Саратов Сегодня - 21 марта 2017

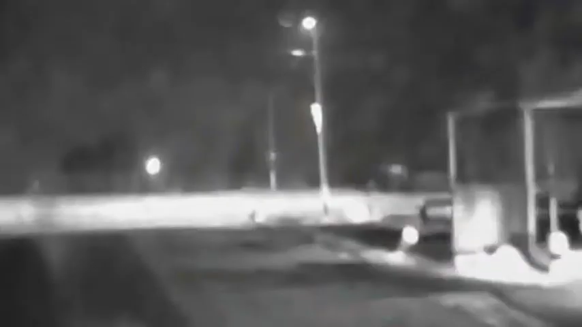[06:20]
В Пугачевском районе сотрудникам ДПС пришлось стрелять по колесам шестерки, чтобы остановить ее.
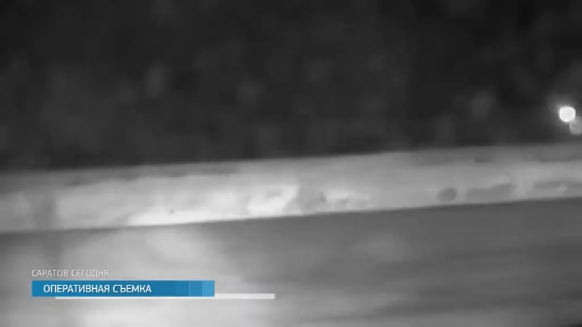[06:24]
Машина привлекла внимание патруля своей странной манерой движения. Полицейские попытались остановить автомобиль, но водитель проигнорировал указания. Он прибавил скорость и попытался скрыться. В процессе погони совершал опасные маневры на дороге. В конце концов, полицейские были вынуждены открыть огонь по правонарушителю.
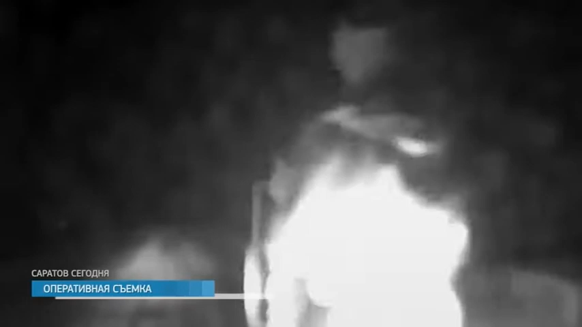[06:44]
Причем предупредительный выстрел не помог. Только после стрельбы по шинам шестерку удалось остановить. Проведенная медицинская освидетельствия подтвердила состояние алкогольного опьянения у правонарушителя.